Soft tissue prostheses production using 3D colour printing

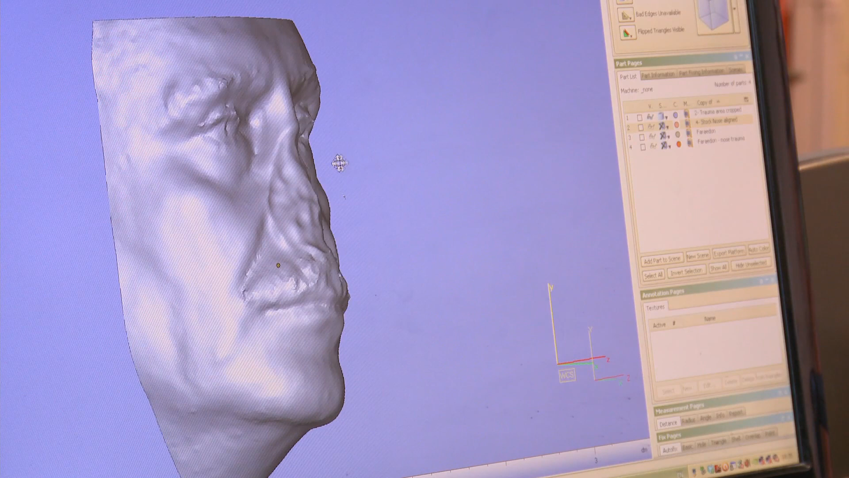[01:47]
What we've got on screen here now is the scanned patient with the trauma area obviously being the nose here depicted in the centre of the screen.